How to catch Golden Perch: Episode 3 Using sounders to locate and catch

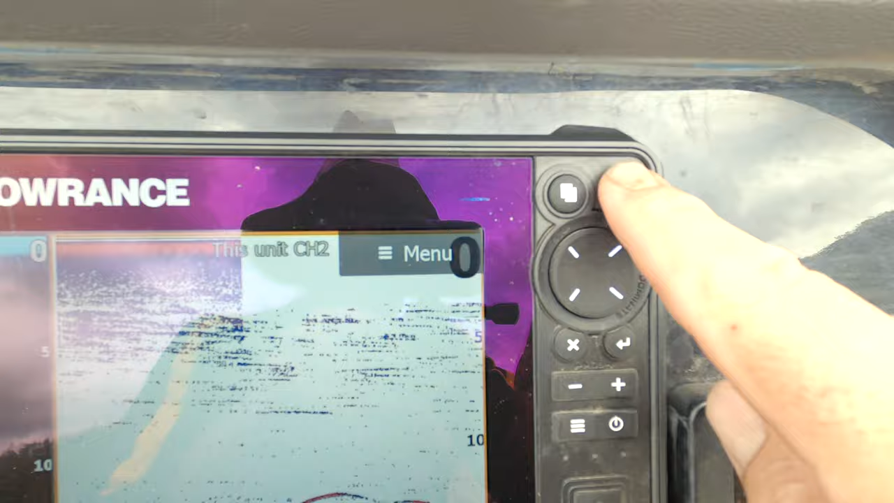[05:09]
at this let's mark a waypoint there's
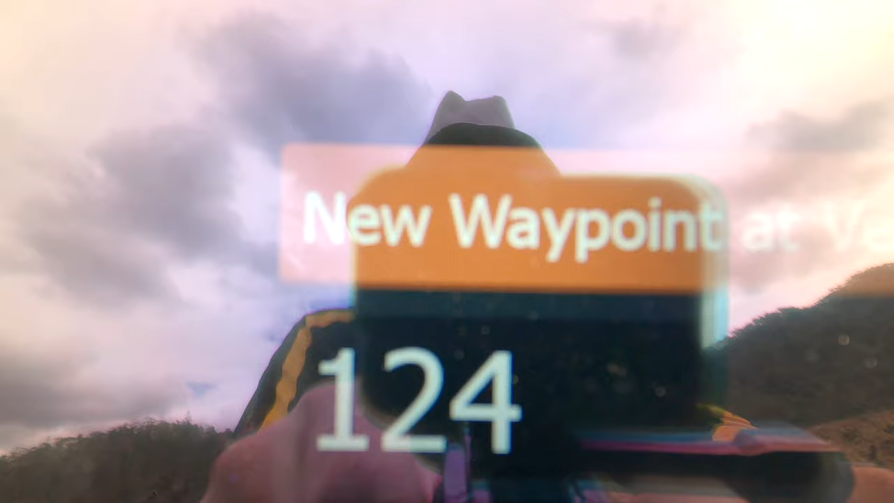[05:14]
a quadrants for anyone who cares
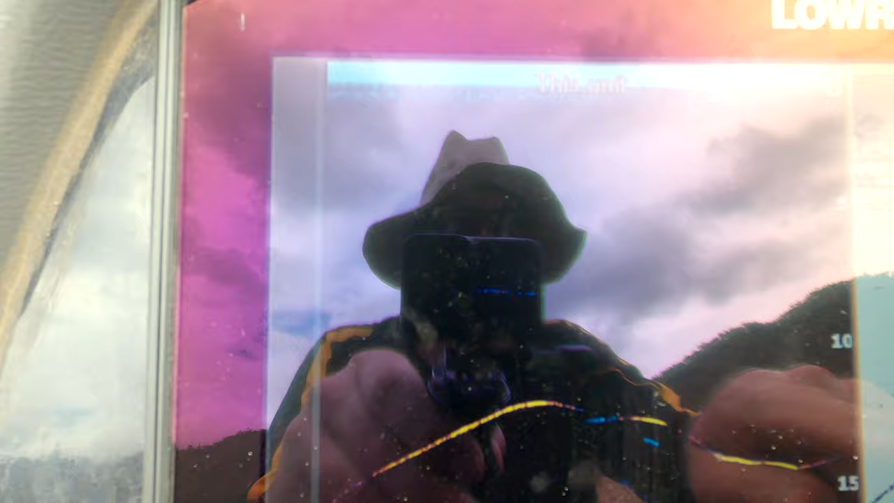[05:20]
all right where were we
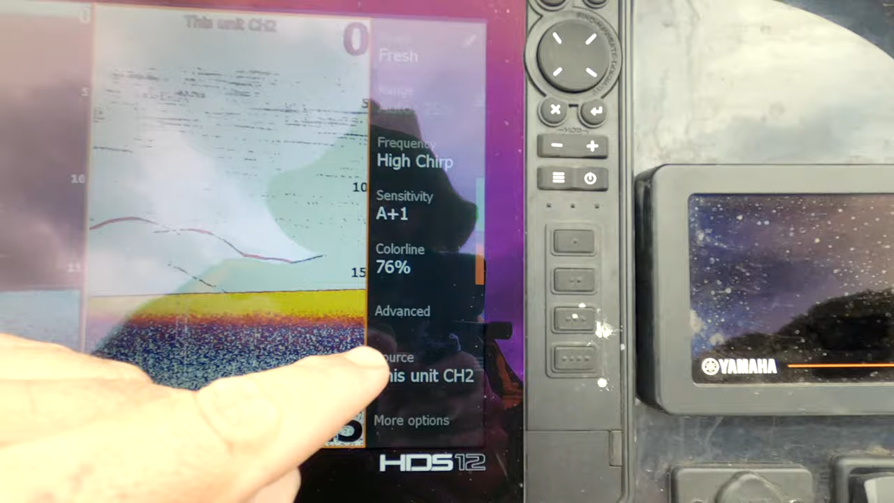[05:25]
so that's that that that um what else is in advanced my scroll speeds on normal
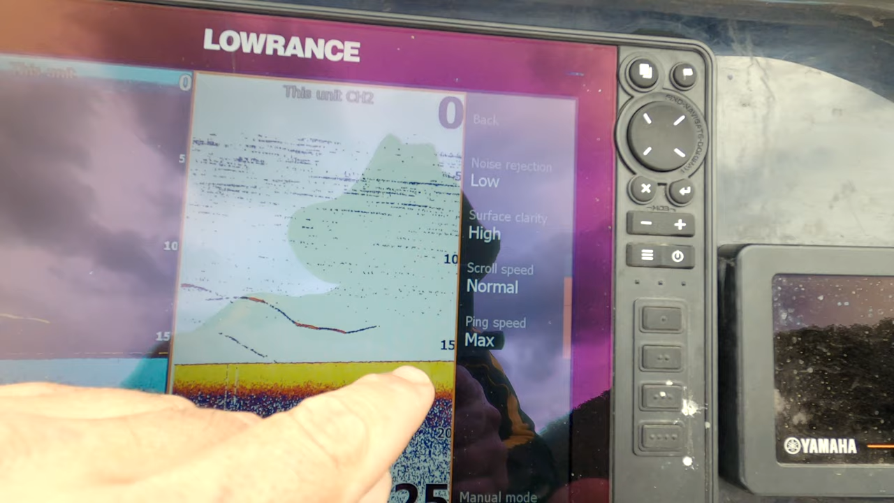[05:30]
or ping speeds on max i just give that i find that gives the best picture for what i
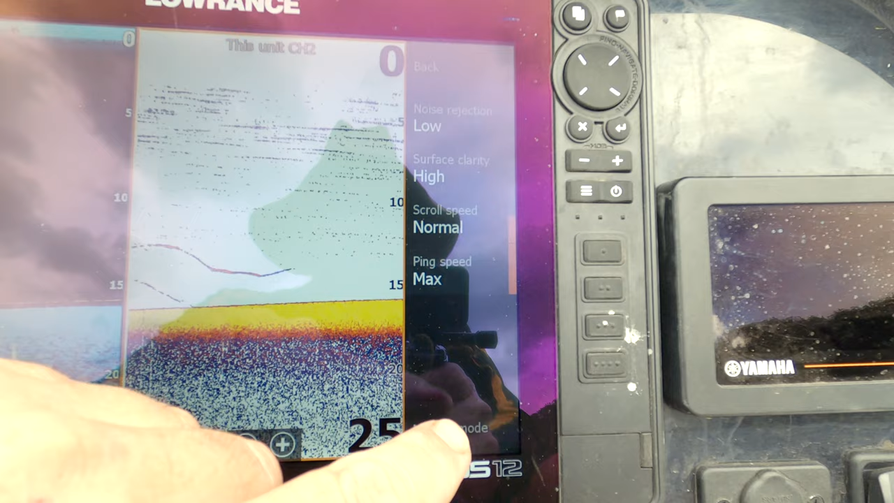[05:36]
do um more options
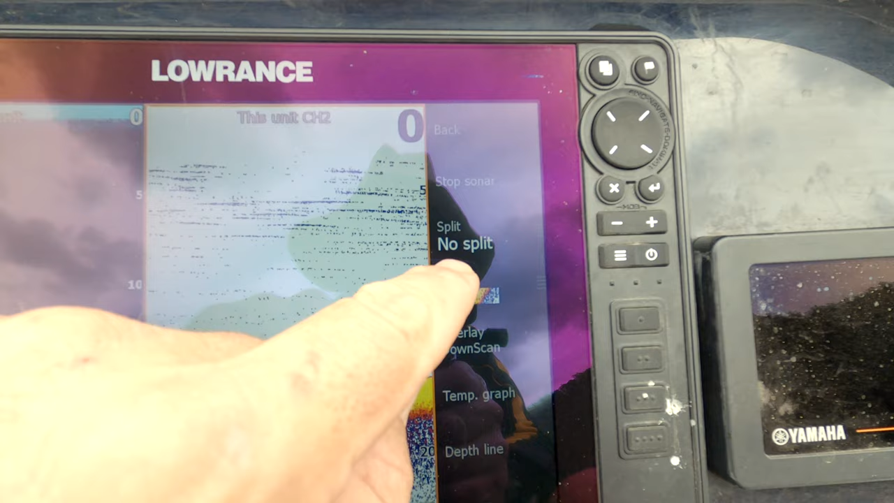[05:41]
um no split you know so you can zoom in
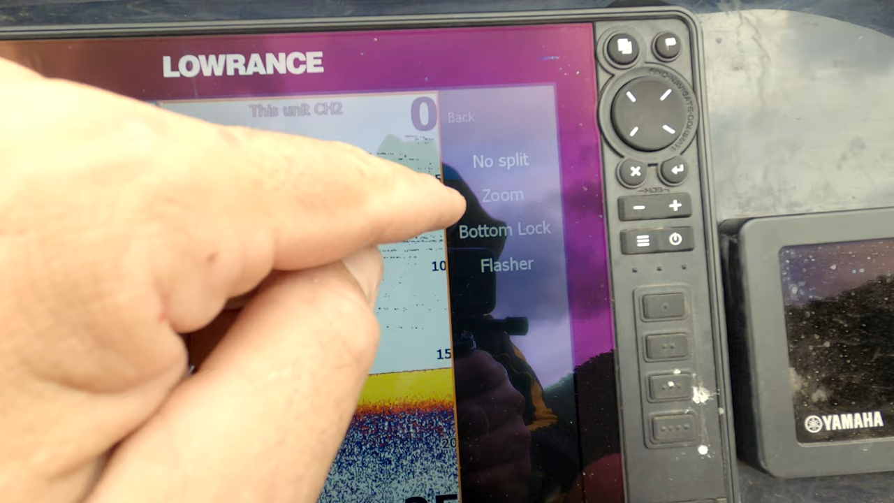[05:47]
on an area you can bottom lock all that sort of bizo there um pallet that's just the old school pallet
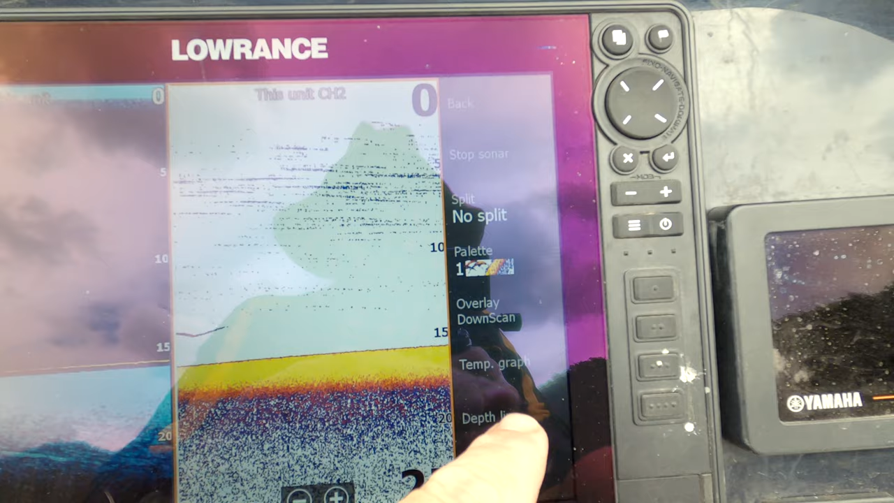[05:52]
that i like um my overlay and the down scan is off
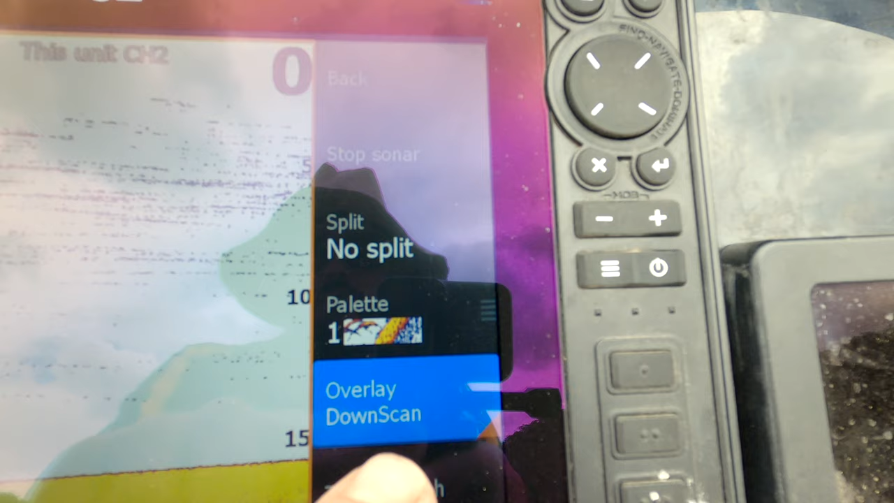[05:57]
just because i'd rather run down scan
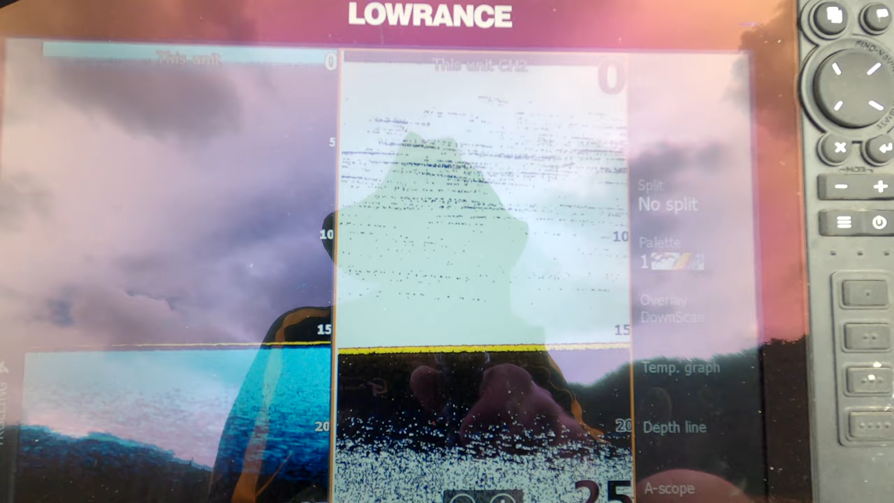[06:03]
and traditional on its own um there's
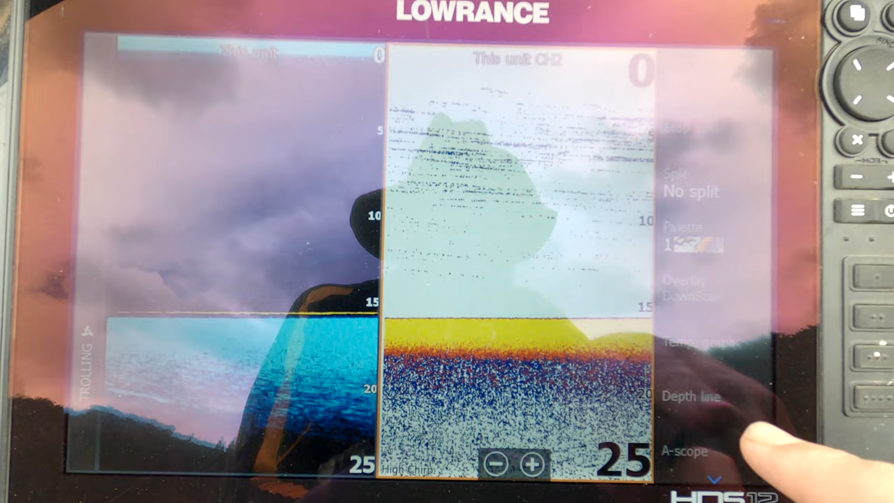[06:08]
a few other bits and pieces in there that really i don't really worry about to be honest so
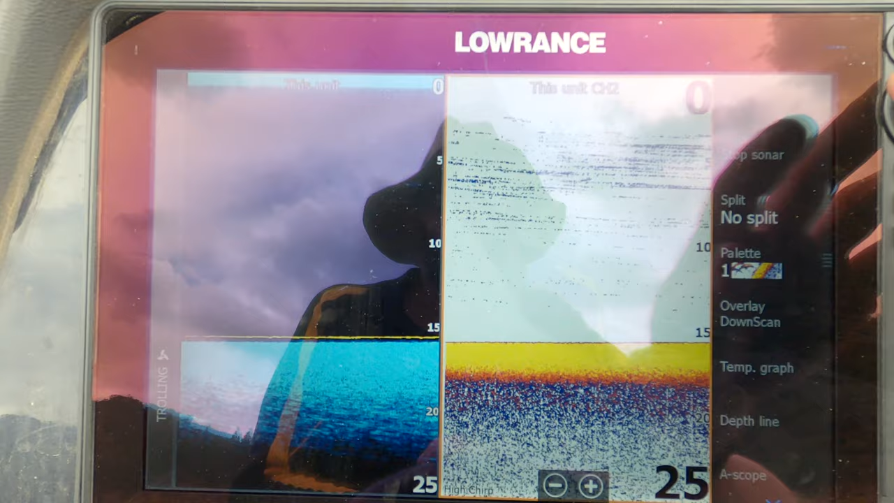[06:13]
that's that what we're going to do now is cruise over those same trees i'm going to run the structure scan on it um with what i run typically